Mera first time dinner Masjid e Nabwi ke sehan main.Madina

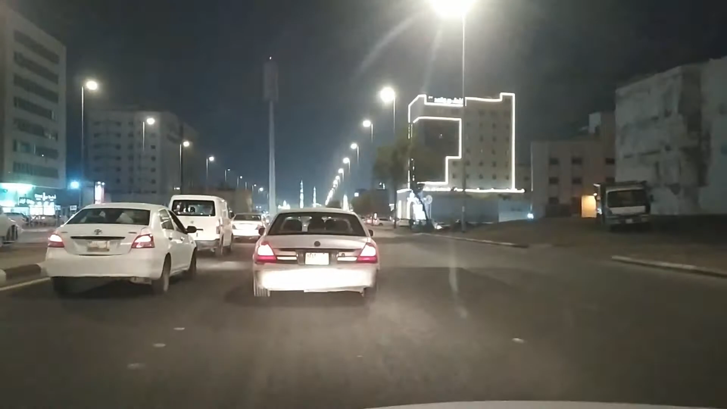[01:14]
3-3.5 किलोमीटर का रास्ता है, 3 से 4 मिनट लगते हैं।
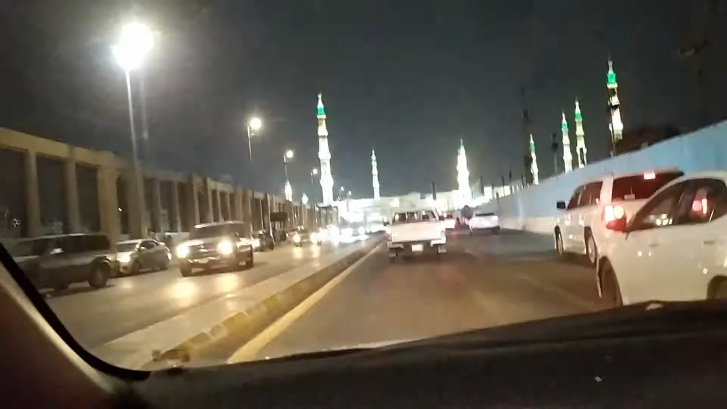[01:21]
ये देखें मैं आ गया हूँ बिल्कुल मस्जिद नबवी के करीब में, और ये सीधा रोड, सीधा रैंप है, नीचे उतर जाएगा, यानी ये देखें पार्किंग में सीधा जा रहा है। ये पार्किंग है माशाल्लाह बेसमेंट में।
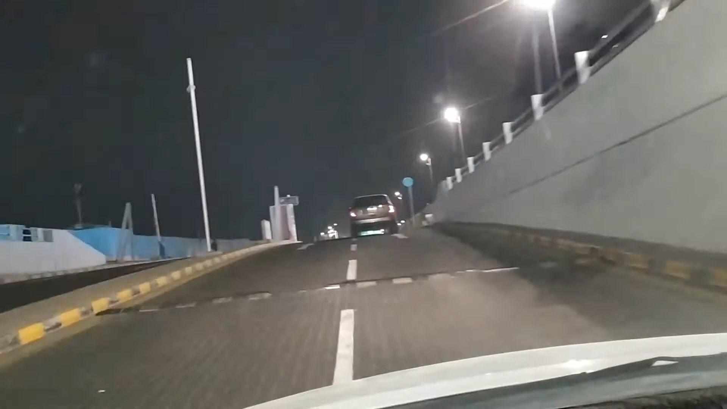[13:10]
मैं इधर से ही आ जाता हूँ। पहले ये जो ब्लू कलर का आपको बाउंड्री नजर आ रही है ये मेरे ऑफिस की साइट है,
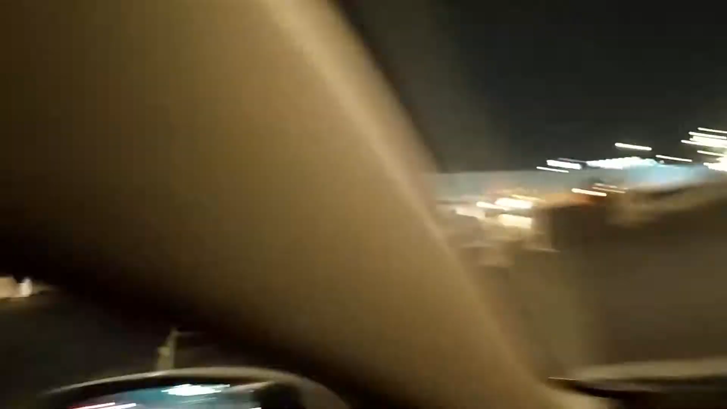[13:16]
और ये पीछे मस्जिद नबवी,
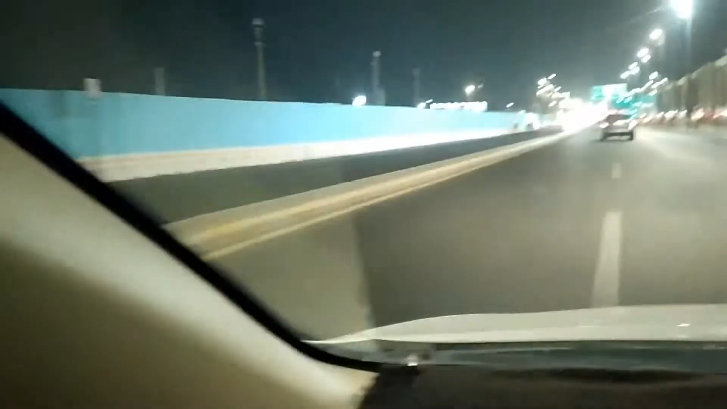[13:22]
और पहले यहाँ क्या कहते हैं मेरा ऑफिस था, अब अंदर हो गया है मस्जिद नबवी के जस्ट यानी नीचे बेसमेंट में ये गेट हुआ करता था।
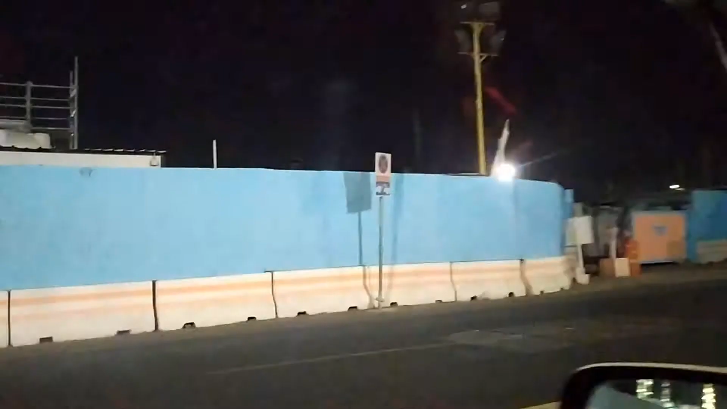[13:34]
ये देखें ये,
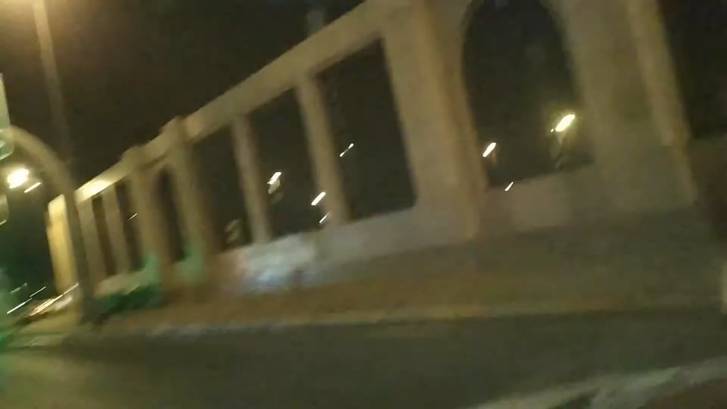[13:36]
और ये जन्नतुल बकी की बाउंड्री है, और ये एक ही इशारा यानी रेड लाइट पड़ती है ग्रीन लाइट
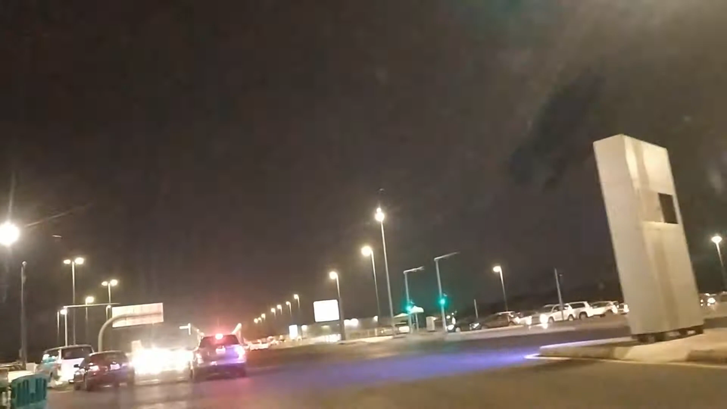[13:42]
मेरे घर के लिए। ये देखें बिल्कुल सीधा, मैं इस वक्त बमुश्किल इंशाल्लाह 4 से 5 मिनट के अंदर अंदर घर पहुंच जाऊंगा।
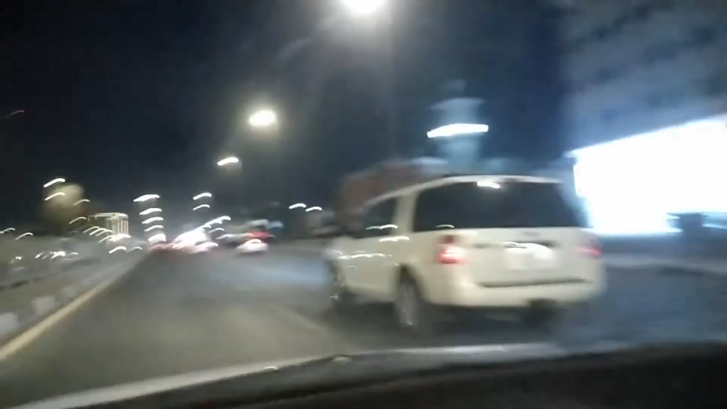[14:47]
मदीना की ये गलियां, सुभान अल्लाह सुभान अल्लाह, बहुत ही प्यारा बहुत ही जबरदस्त सुकून वाला शहर माशाल्लाह। ये देखिए